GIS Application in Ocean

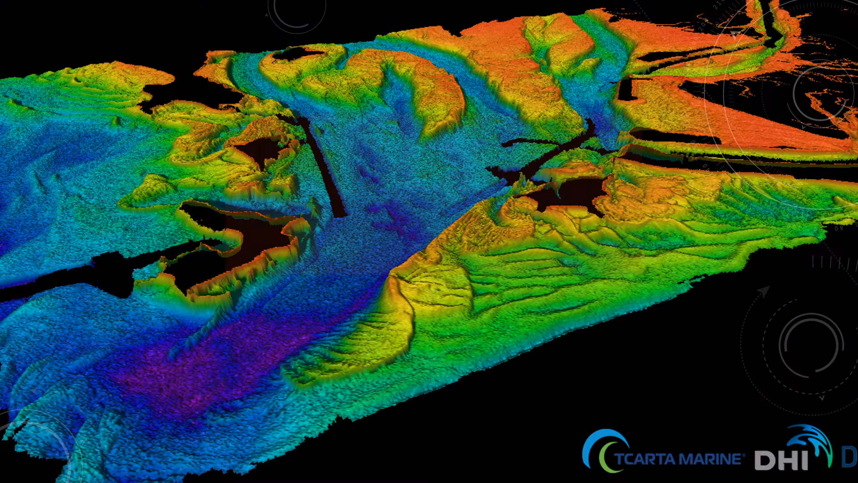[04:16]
But first, we need to know what is Basimetry, since Basimetry data is utilised in the study of this Nile River.
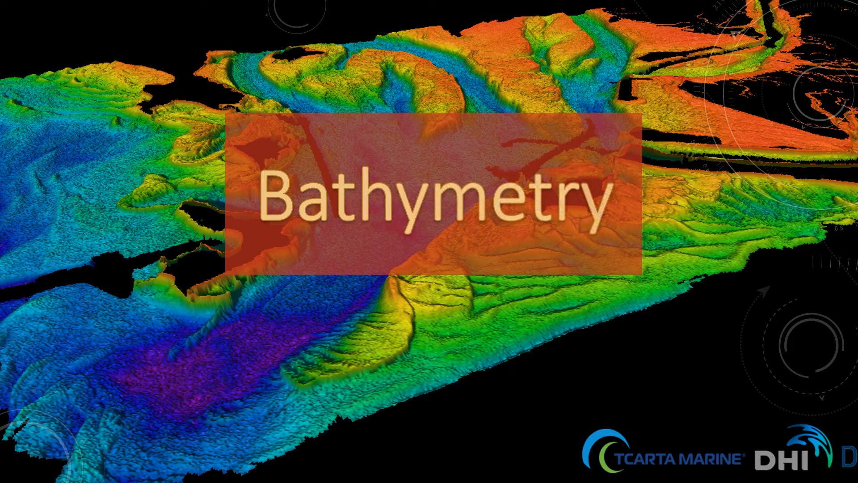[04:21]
Basically, it is the equivalent to the land topography map.